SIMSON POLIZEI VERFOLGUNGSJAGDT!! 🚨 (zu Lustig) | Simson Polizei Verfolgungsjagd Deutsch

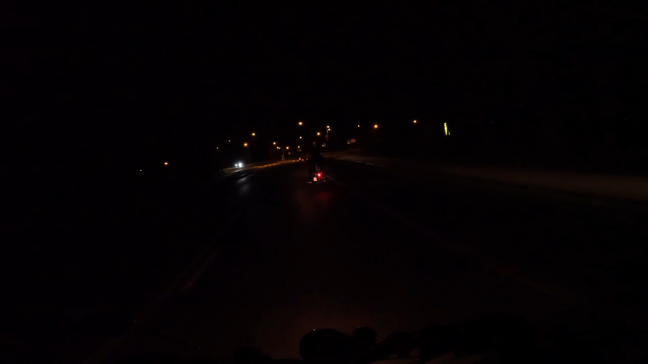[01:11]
Wir sind. Wir sind. Super lustig für alle Fans Aber wir machen das zu jung
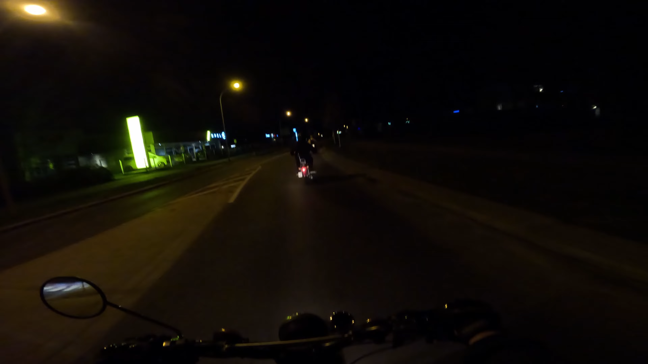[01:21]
Und ich wundere, wo du bist Wie der Mann sagt, der Grußgab abkommt So wie der Pferd weiß ob der Rock irgendwie Und welche Fletten hat oder Flocken Keine Ahnung, ach du Scheiße Ach du Scheiße, da komm die Bulle Da komm die Bulle
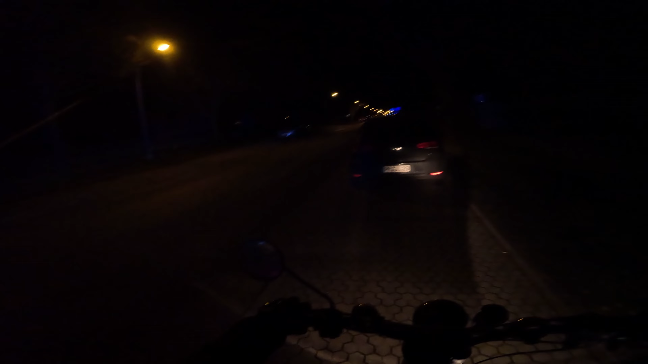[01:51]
Die Polizei verfolgt die, der Typ hat keinen Führerschein. Geil, Digga, wie geht denn bei denen ab, Alter?
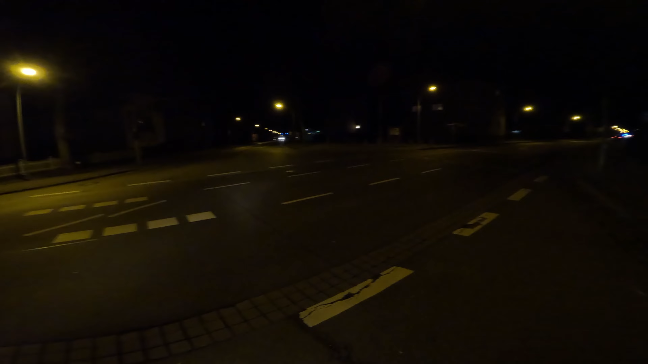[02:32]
Die suchen den, wo ist der Lang, Alter? Die suchen den, ne? Der ist gerade durchgefahren, oder?
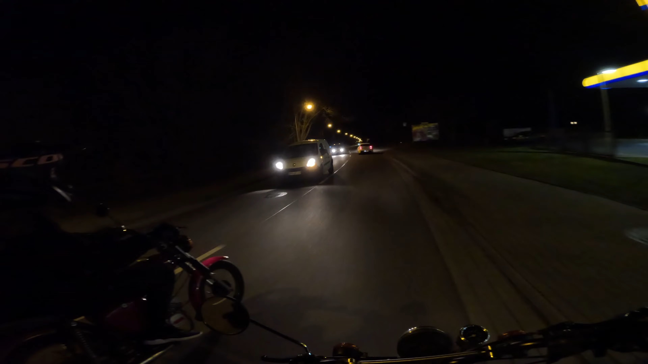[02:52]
Digga, was geht denn bei dem? Die hat sich einfach verpisst.